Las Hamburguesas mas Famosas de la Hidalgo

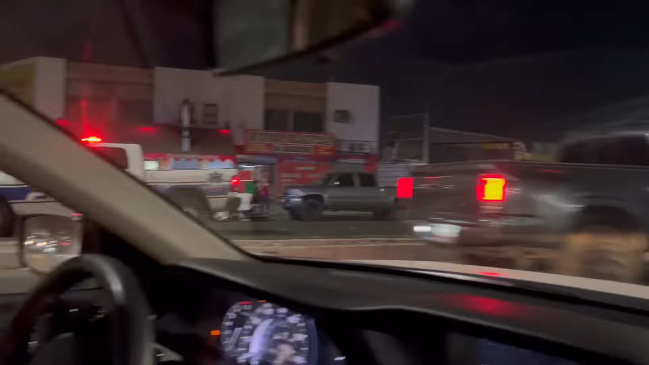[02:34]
Acá está la patrulla Y aquí están en esta esquina de la carretera de la colonia Hidalgo Aquí
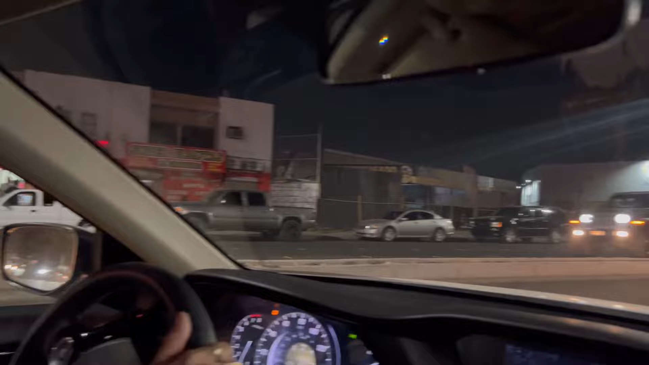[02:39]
están en la colonia Hidalgo Las hamburguesas estas ¿San qué es esta? ¿Sanchez Tahuada? Boulevard Castellón Es donde se encuentran Nunca hemos hecho un video de este,
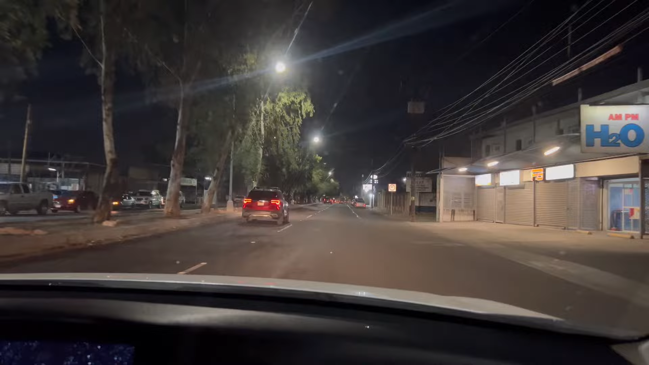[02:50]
miren que bonito se ve de noche Nunca hemos hecho un video del Boulevard Castellón Les voy a decir por donde entras para las hamburguesas Dale hasta el lado
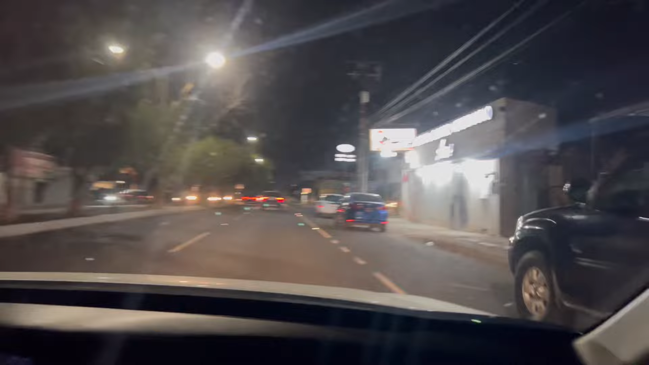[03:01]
Hay muchos negocios por aquí en Hidalgo Acaban de regalar esta callecita Les quedó bien padriuri Se les quedó bien perrona Bien perroncísima
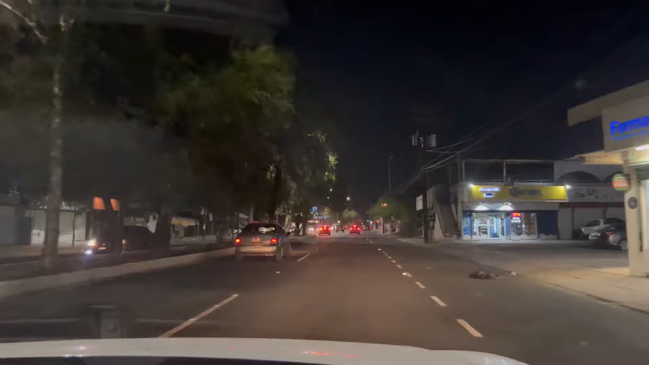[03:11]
Es en el segundo alto Entrando por el Te metes por el Boulevard Castellón Entrando por el Boulevard Sánchez Tahuada Te metes en el segundo alto A mano izquierda están las hamburguesas Tienen como
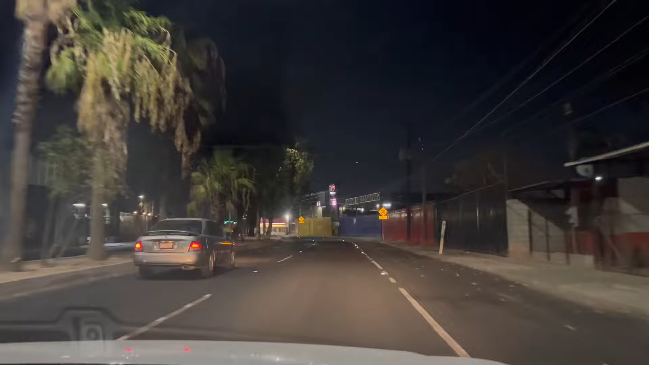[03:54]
Ahorita De Nike Y los árboles Se ve acá como Como no Como que no Aquí vamos a pasar las vías del tren Tracas, tracas